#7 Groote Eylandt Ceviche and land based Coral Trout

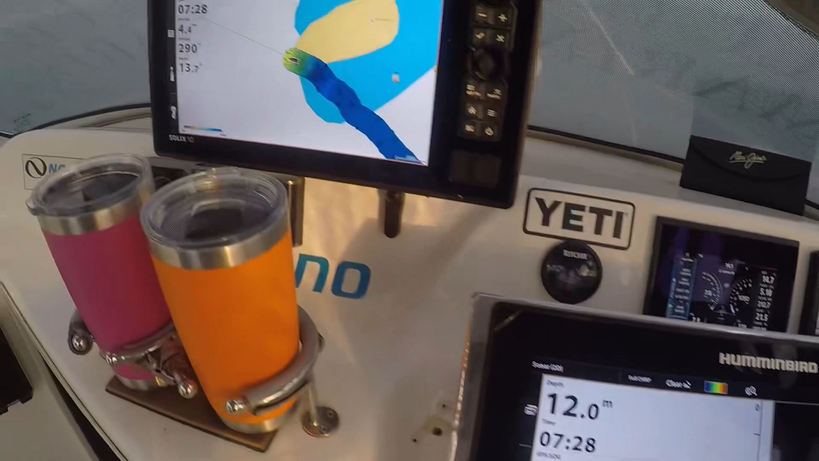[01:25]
On screen: depth 12.0 m
It's not heaps of fish there at all, so this could be a bit of a fail,
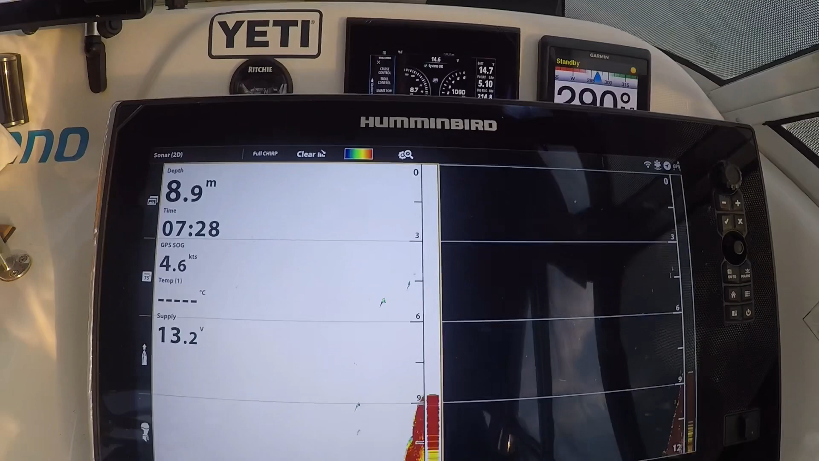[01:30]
On screen: depth 8.9 m, speed 4.6 kn
and trying to find this queen fish
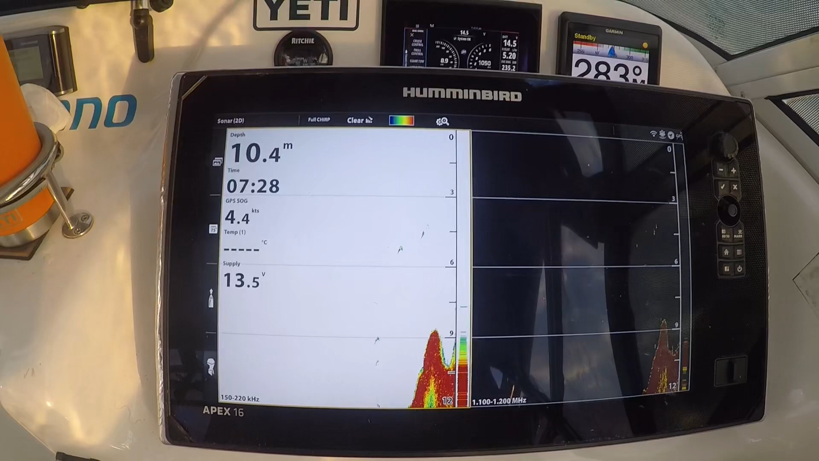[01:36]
On screen: depth 10.4 m, speed 4.4 kn
could be harder than first thought, although that there does stack up to be all right.
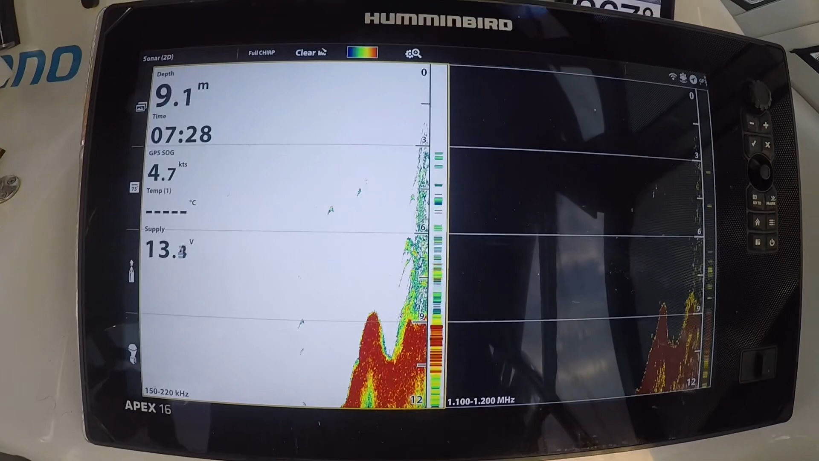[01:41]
On screen: depth 9.1 m, speed 4.7 kn
So we'll just turn around here quickly.
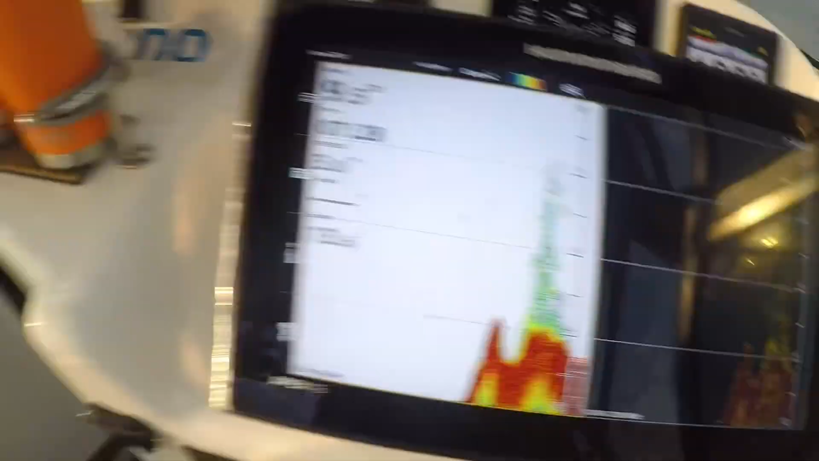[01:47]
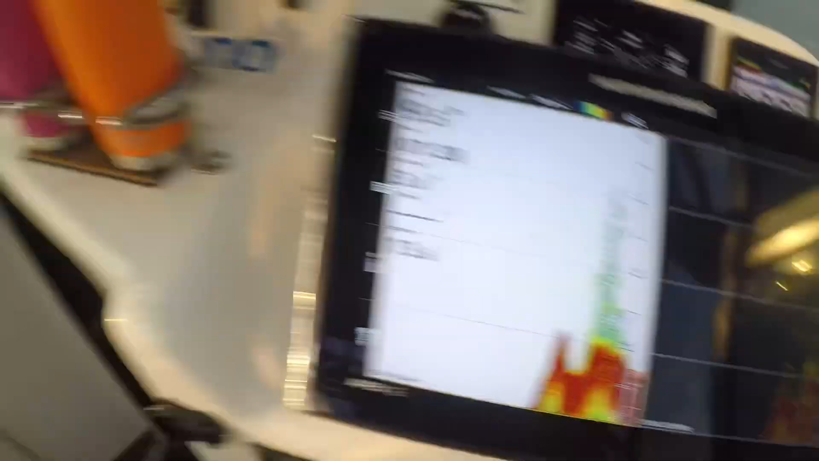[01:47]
That looks like a whole bunch of fish right on that corner in there, and we'll drop in.
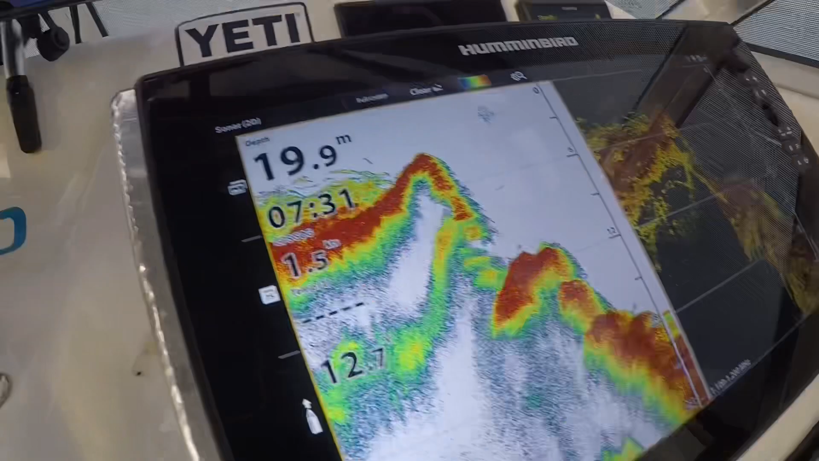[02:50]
On screen: depth 19.9 m
There's a bit going on up the top there, so we've drifted off, you can see the colour.
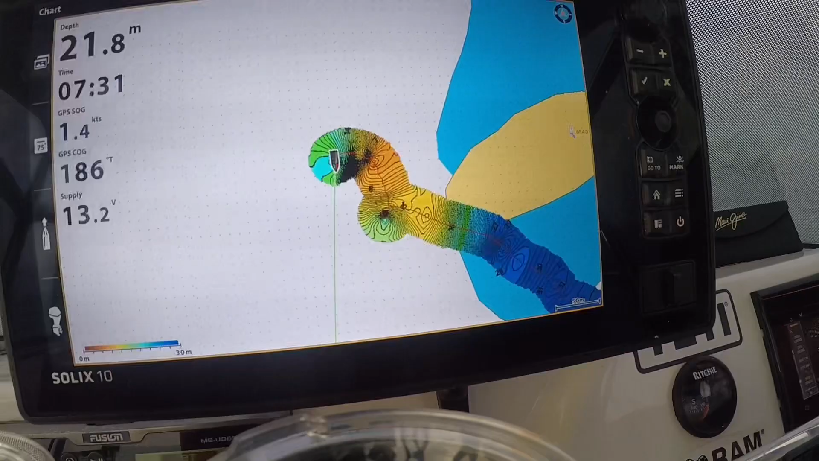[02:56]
On screen: depth 21.8 m
There, so Kel gets us back around that area, and then it's going to be fish on.
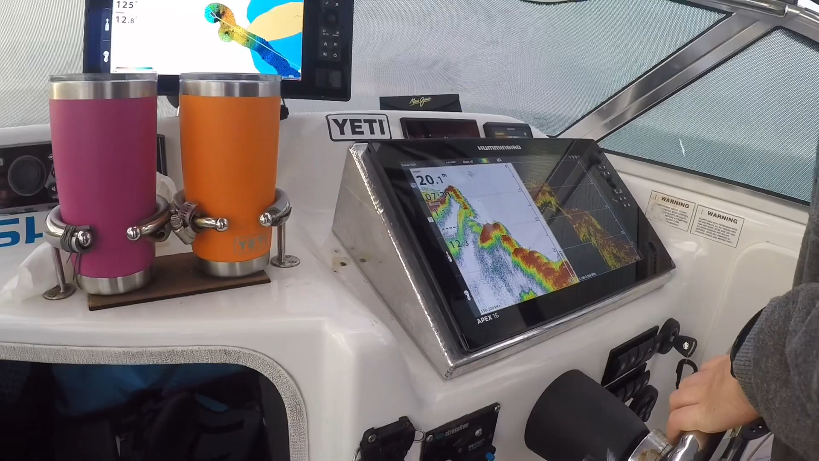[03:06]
Just go right a little bit, because we're drifting sort of in towards the rock a little bit as we go up here.
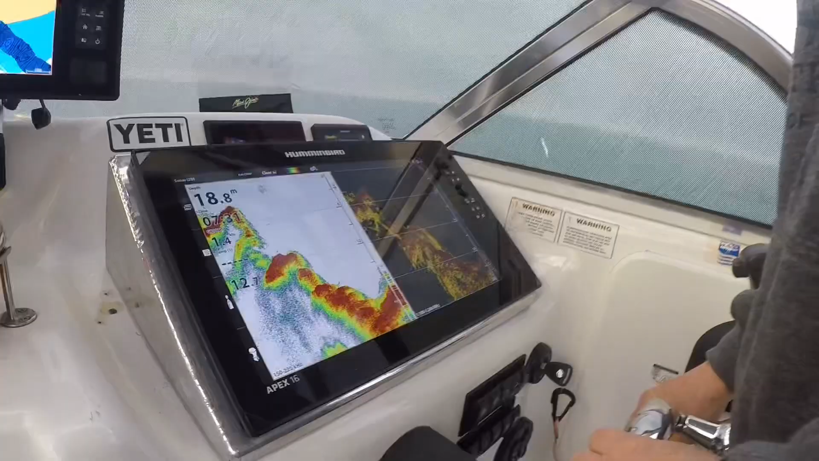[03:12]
On screen: depth 18.8 m
And you'll see on the sounder, fish are starting to mark up right on that edge.
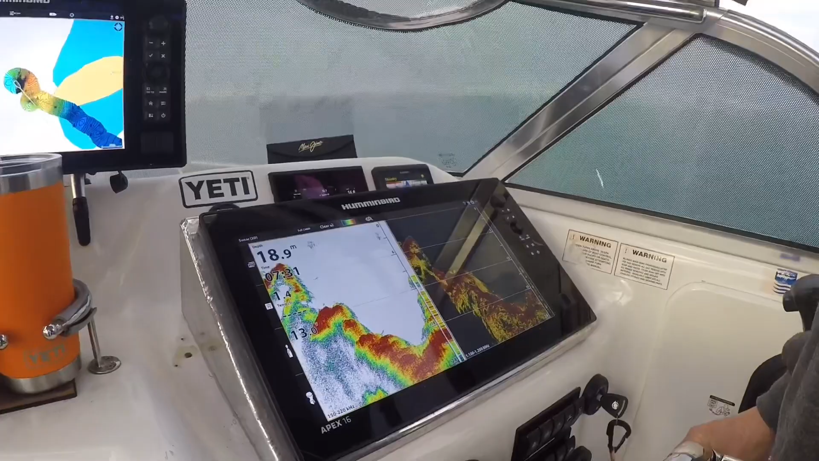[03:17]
And it's probably a good line.
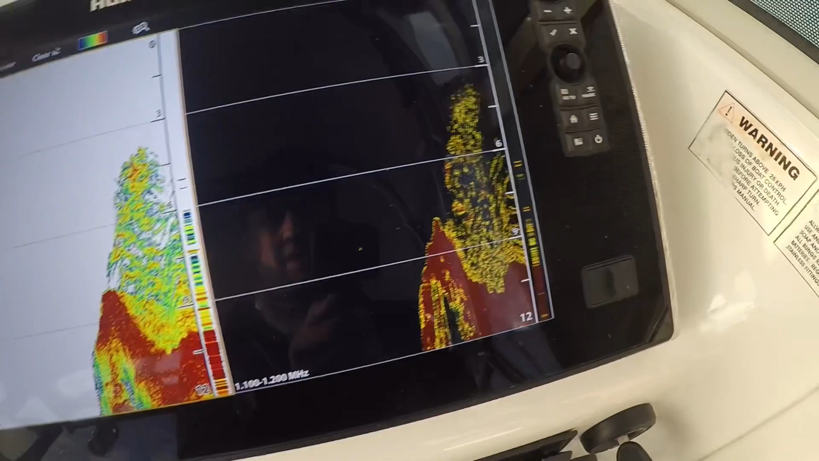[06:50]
so that's those queenies and trevally that it has loaded up everywhere all the way.